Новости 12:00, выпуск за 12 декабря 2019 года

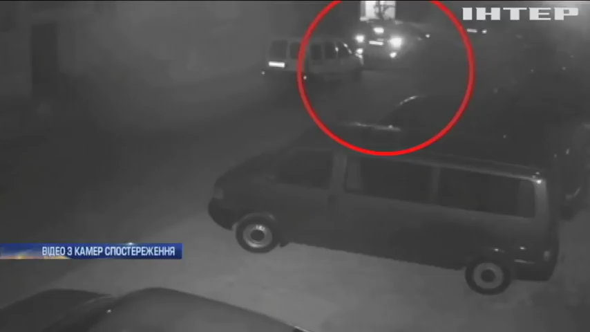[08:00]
Її викрили вночі з двору. Троє невідомих намагалися відкрити двері. А коли їм це не вдалося, через заднє скло пробралися всередину. В загальному їм це зайняло 20 хвилин. Це досить довго. Завели в не дуже швидку машину. Тобто це їм треба було до хвилини часу насправді.